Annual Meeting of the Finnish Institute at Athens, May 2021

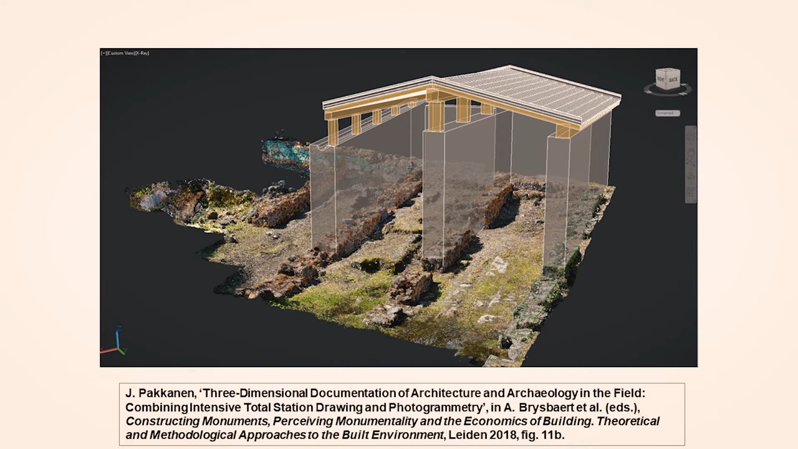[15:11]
In the present picture, the total station line drawings are integrated with a dense point cloud for the grammatory model. The three-dimensional reconstruction is the northwest corner of the shipset's covers, covering the parts of slipways 1 and 2.